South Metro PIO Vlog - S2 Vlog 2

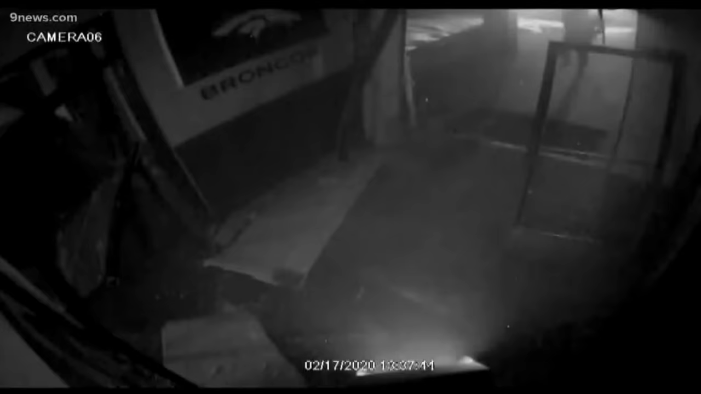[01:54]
place at 5 40 that morning and they had surveillance cameras of the people that had done this so LPD is investigating that case, but a pretty crazy Scene to come up to having a car running inside of a restaurant,